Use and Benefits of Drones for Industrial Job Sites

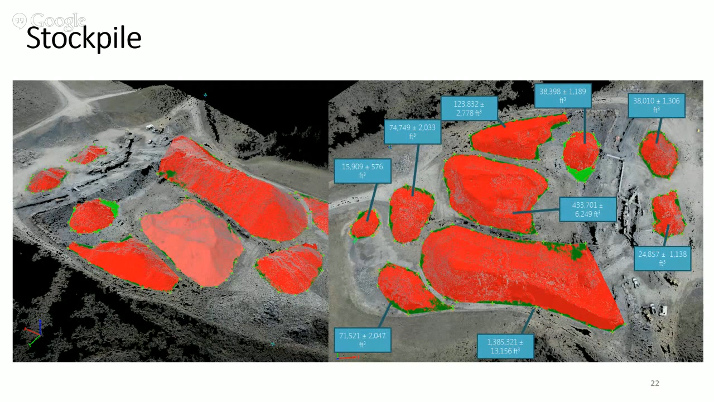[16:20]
Here they got near real-time updates on their actual on-hand inventory. And they did it very quickly, very safely, without having to put any of their staff at risk. Talking to them, our survey speed ran about 200 times faster than their normal manual collection, and they can run it 60 times more frequently, which cuts their cost by about 30%.
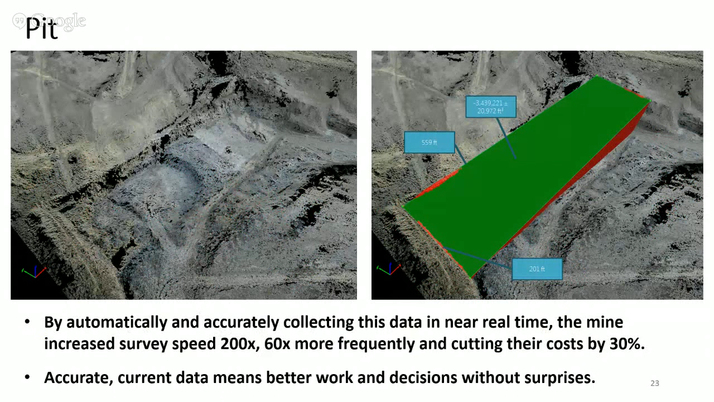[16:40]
The accurate current data means that they can do better work and they can make decisions without having any unpleasant surprises.